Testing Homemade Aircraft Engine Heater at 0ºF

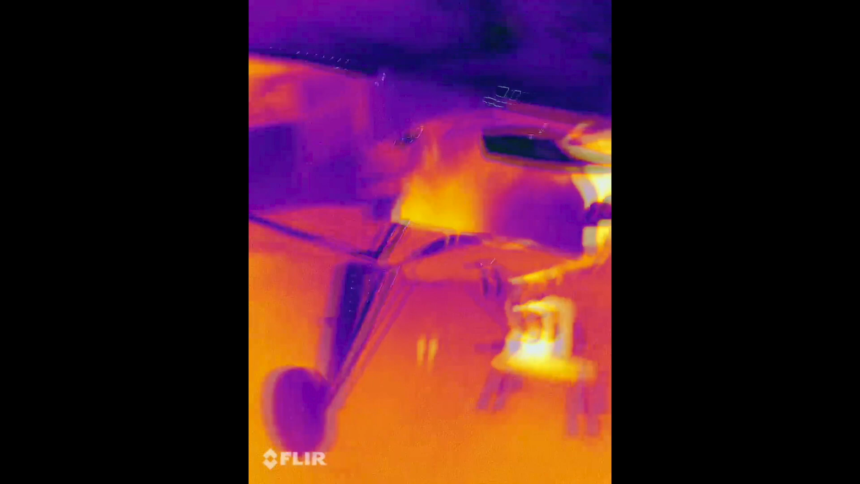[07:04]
let's take a look at the thermal imaging You might notice right off the bat That the upper half
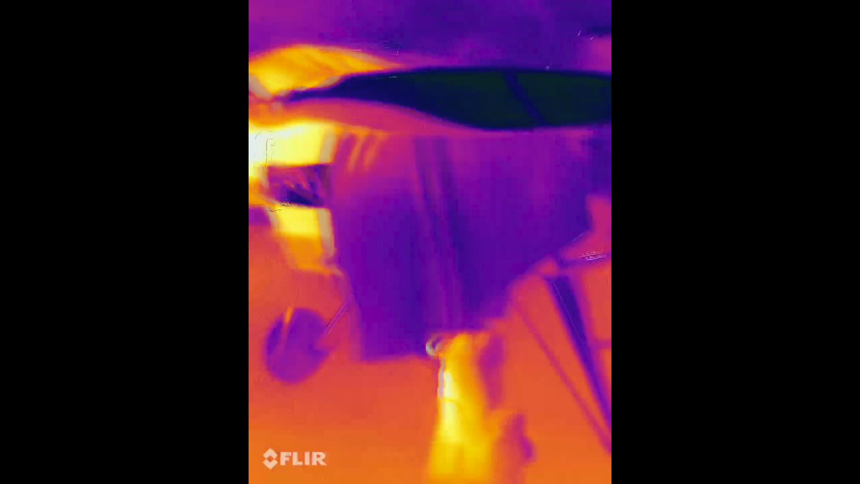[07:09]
of the cowling is warm And the lower half is cold Why is that?
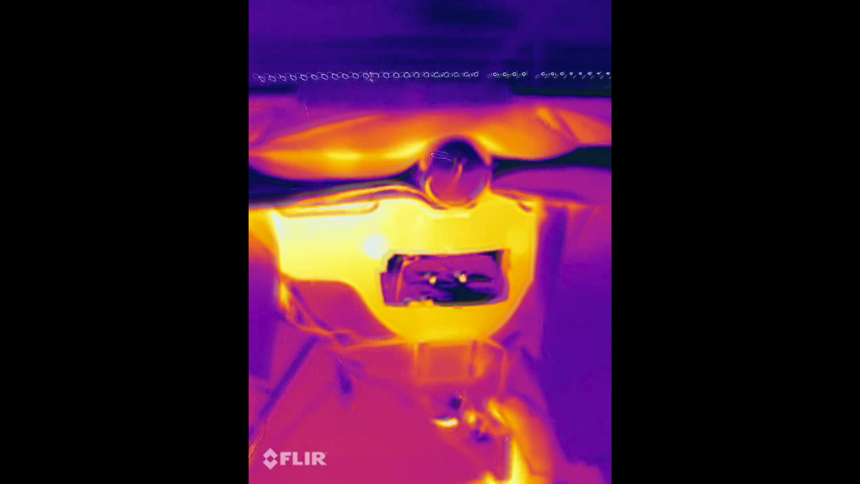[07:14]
Well the upper half is painted The lower half is bare aluminum
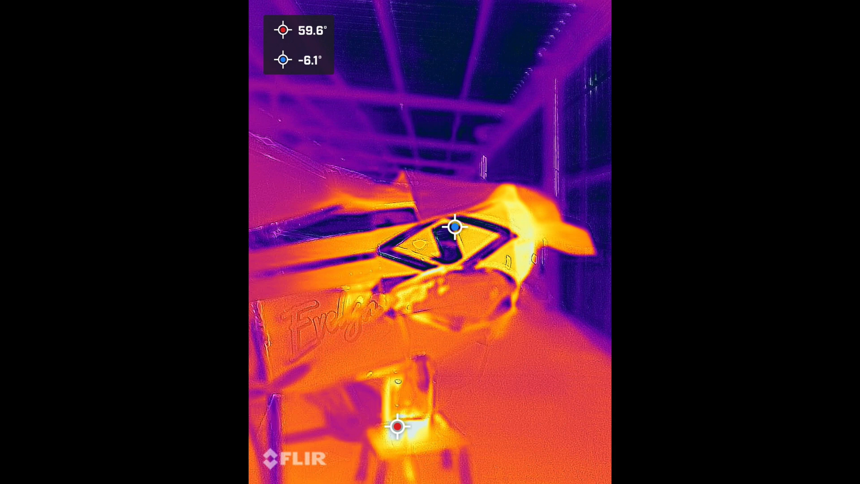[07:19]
With imaging like this When something's reflective It really just reflects the background So it's reflecting the
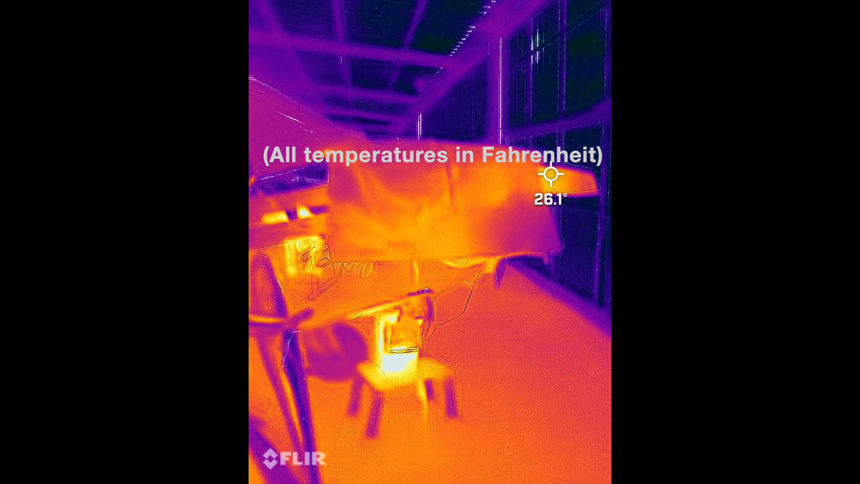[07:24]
hanger floor in this case The painted parts are actually emitting heat So if you
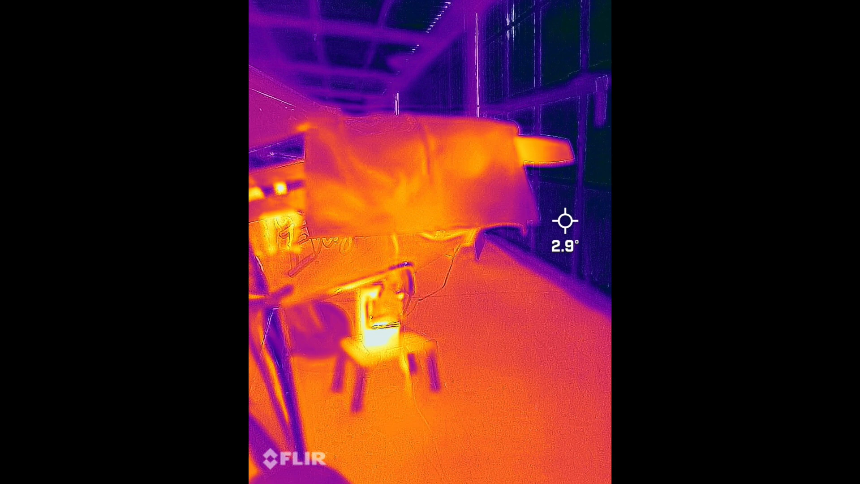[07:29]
see something that's really cold Like the landing gear leg That's because it's bare aluminum
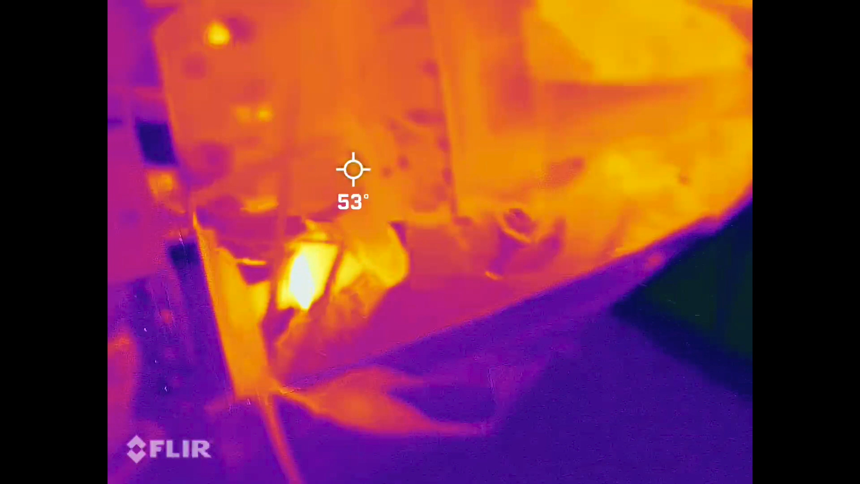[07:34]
It's just reflecting the background Now this is good We have heat We have heat in the engine
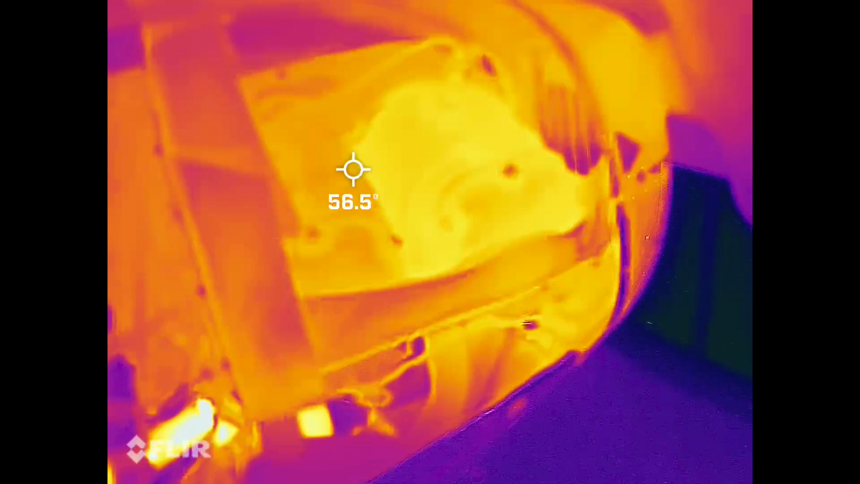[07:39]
Right off the bat I noticed that the front cylinder Is warmer than the back cylinder
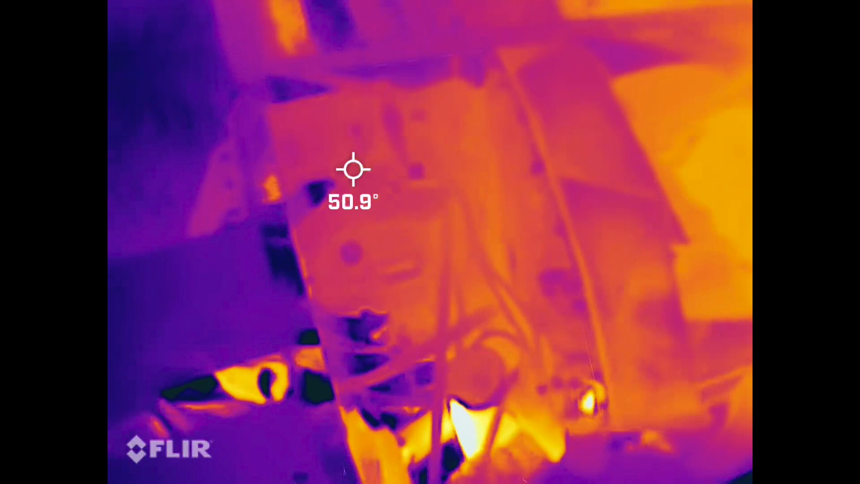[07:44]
That would have to be Because that duct
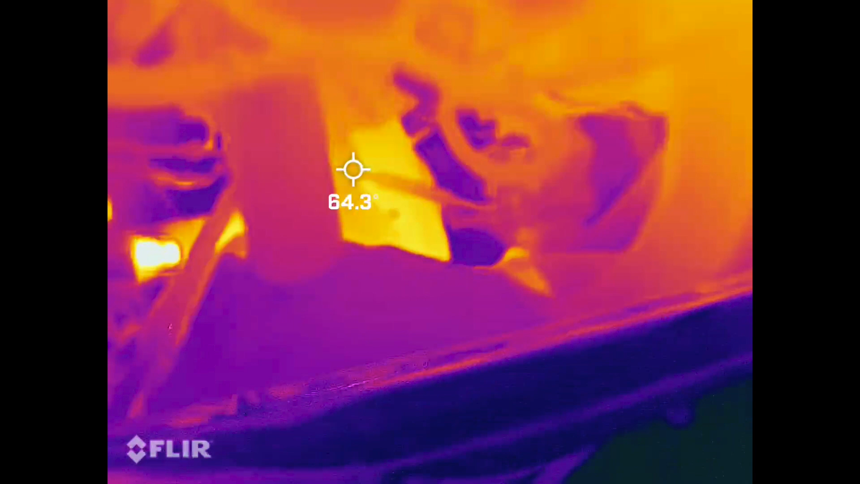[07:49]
Is aimed forward more So it's hitting more heat In the front
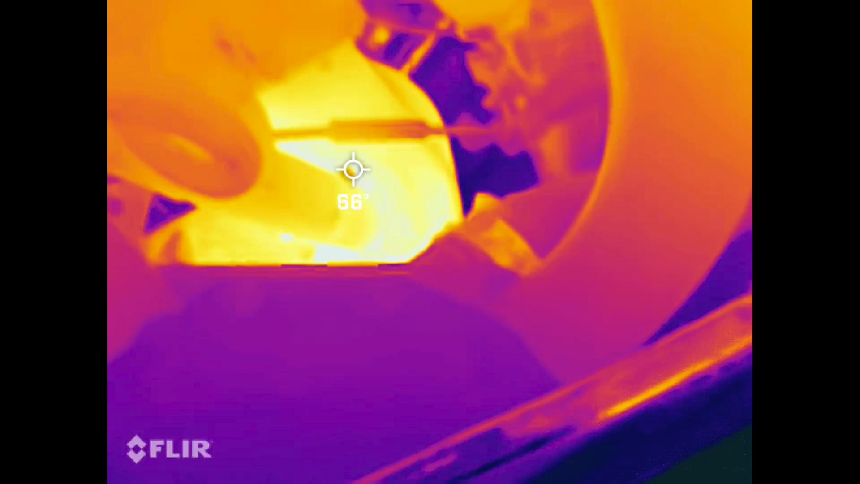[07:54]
than the back There's the oil sump Which is glowing Thanks to that pad heater That's on there
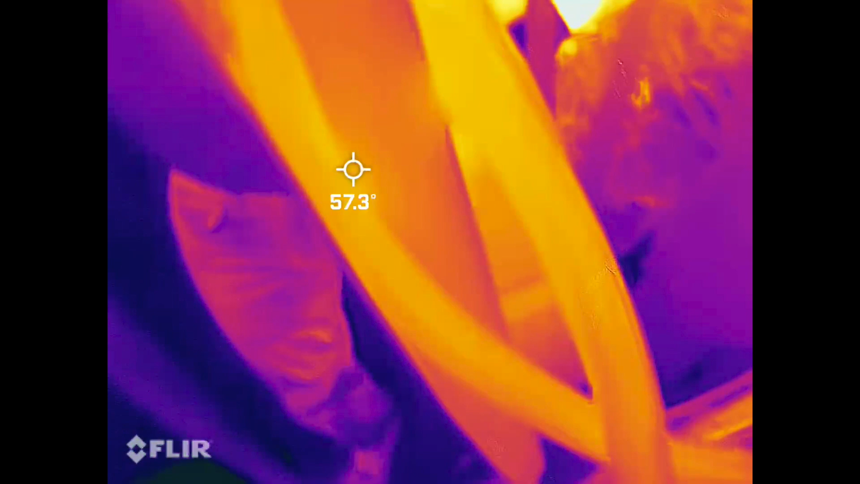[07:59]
Here's a better shot That white hot spots The actual heater itself
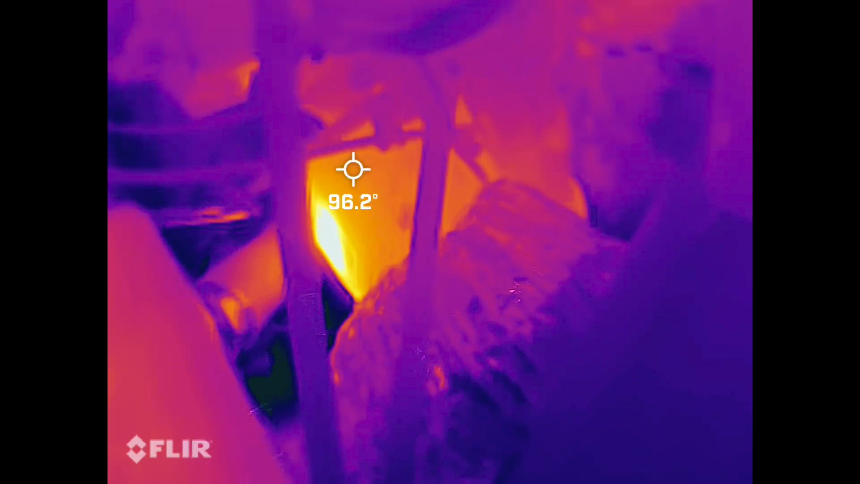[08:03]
You can see the duct Kind of in the bottom Aiming forward
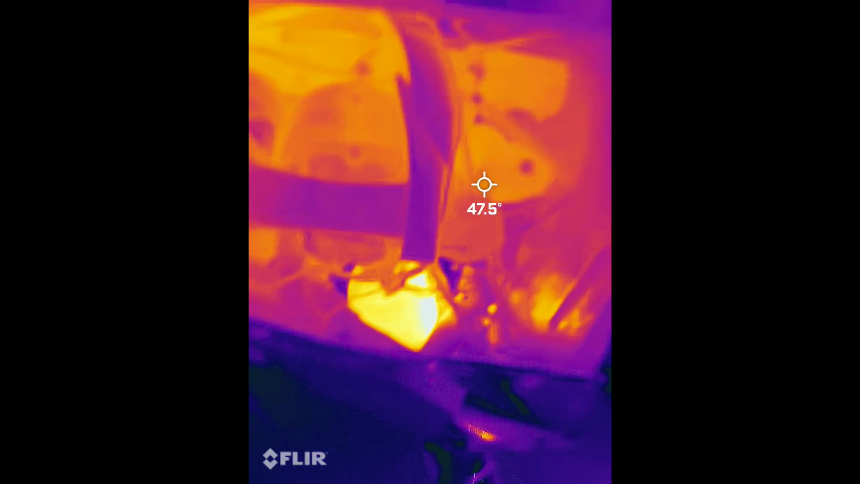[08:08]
On the other side of the engine We see that the left side is colder Because
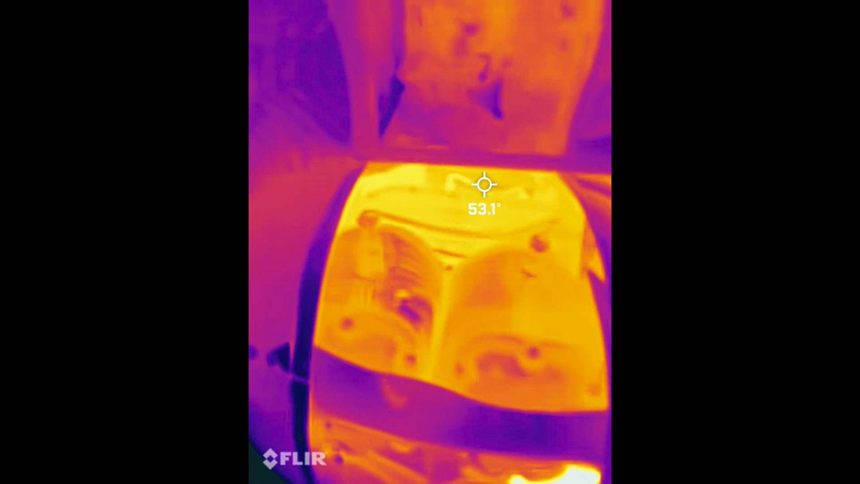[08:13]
the heat is coming in On the right side The crankcase is still in the
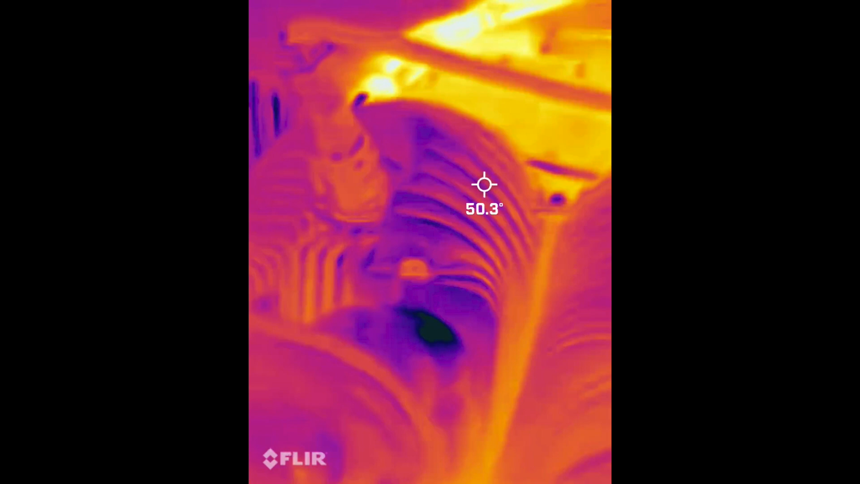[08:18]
mid-50s These cylinders are in the high 40s The oil filter housing Is
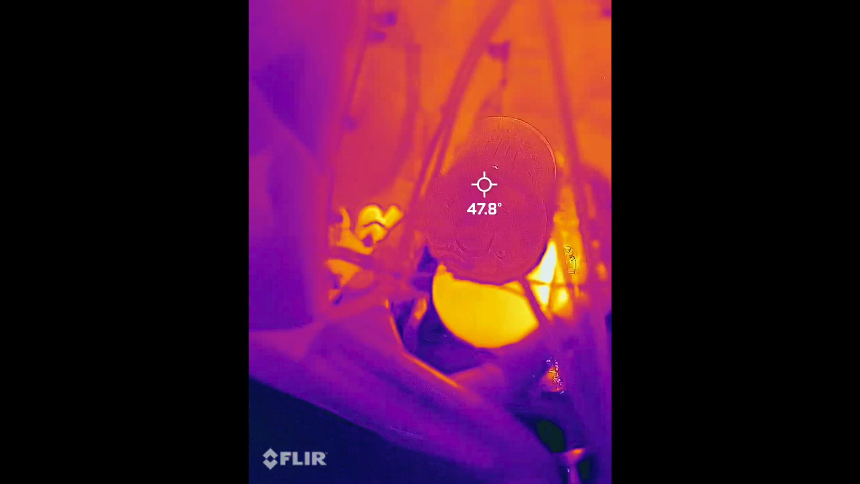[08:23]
also in the high 40s And again at zero degrees outside I'm way happy with that
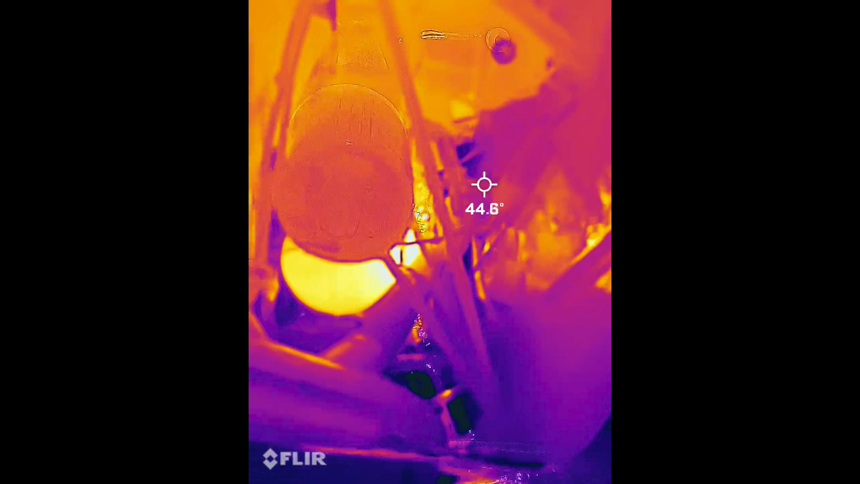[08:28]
You can really see the intake ducts Are nice and warm The carburetor
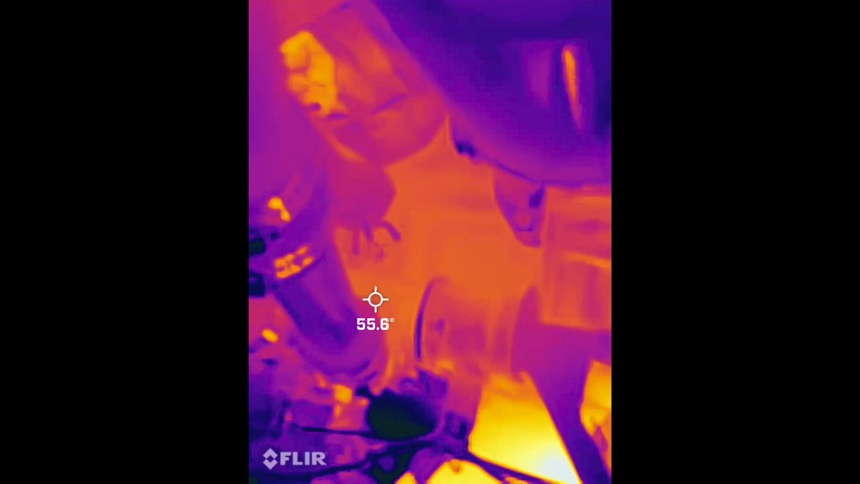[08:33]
is nice and warm All of that is going to help With atomizing fuel To get starting easier